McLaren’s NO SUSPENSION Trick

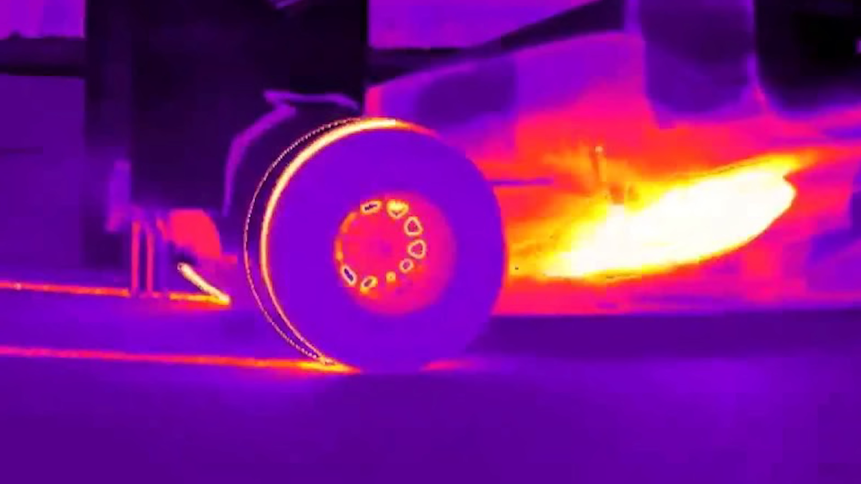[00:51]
Red Bull even used thermal cameras to capture McLaren's brake drums, and they saw cold spots, something that shouldn't be possible. And this sparked even more theories.